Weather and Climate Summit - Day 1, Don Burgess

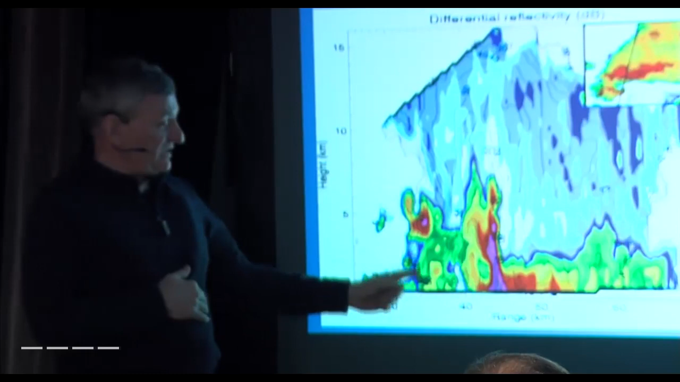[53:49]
and this is probably developing flanking updraft so here's the ZDR part
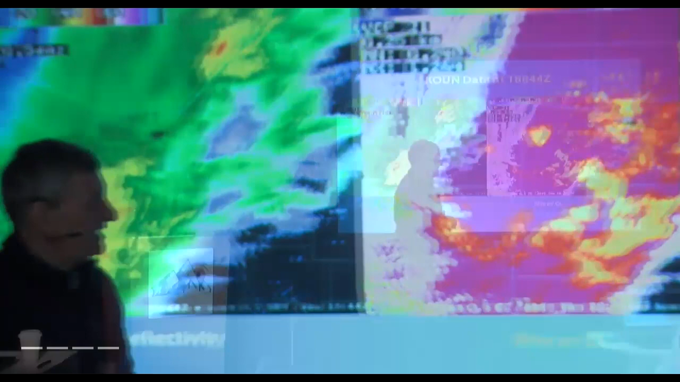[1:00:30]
phase I'm not sure what those are those may be really big aggregates because these are very high reflectivities up to 40 dBZ apparently